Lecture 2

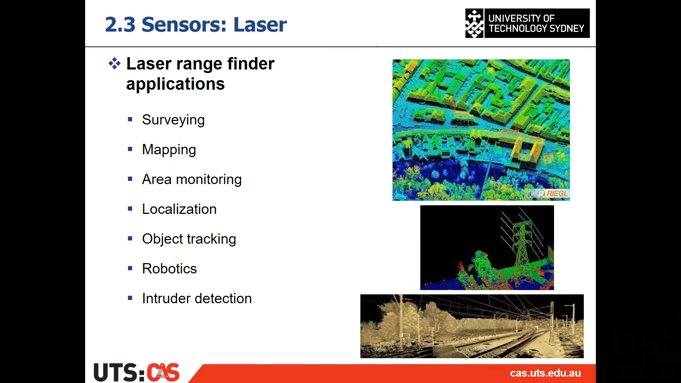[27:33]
it has the 3D laser, also called a 3D LiDAR dataset, and they can do object detection for the autonomous driving as well. Right, so that's the laser. Then the radars. It is not that commonly used
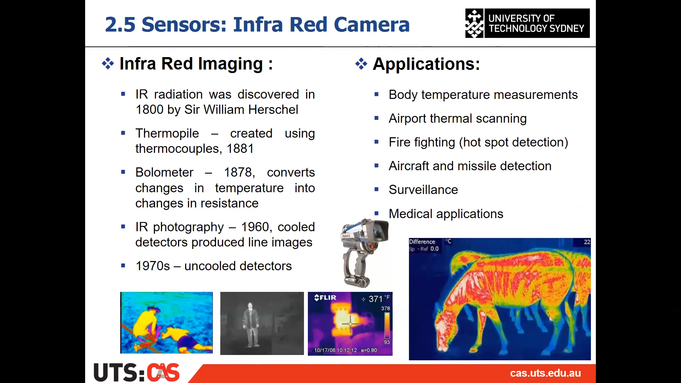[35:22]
if you want to get into a country from abroad at the airport, and there are lots of like infrared camera to detect the temperature, and especially now it's much more serious of detecting the temperature at the moment. Right, then let's move to the camera geometry.